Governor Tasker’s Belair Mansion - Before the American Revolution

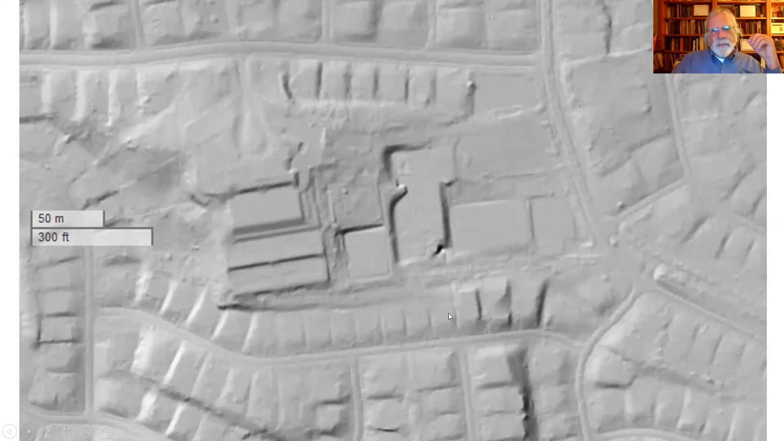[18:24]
And now just two of these lower terraces. There was a third that was destroyed when these houses were built. So this is Levittown. This is all Levittown built around Belair. A closer look.
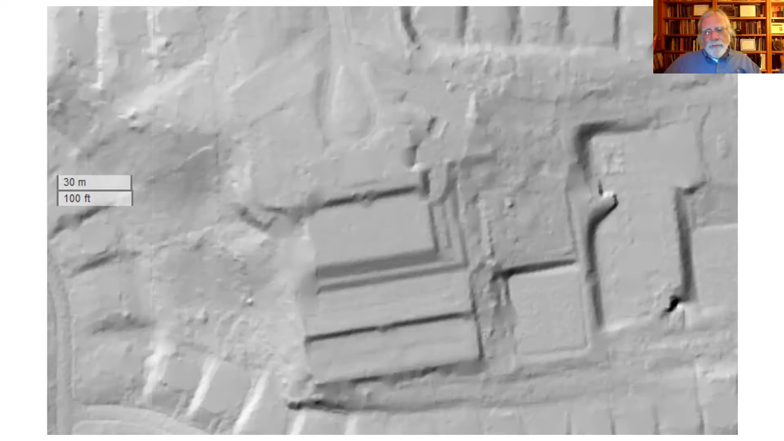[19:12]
Massive project, but they basically sculpted the hillside, and it's looking southward down into the valley. So you would have gotten an incredible panoramic view. Nowadays, you see, Levittown. This is a map showing what the area looks like today.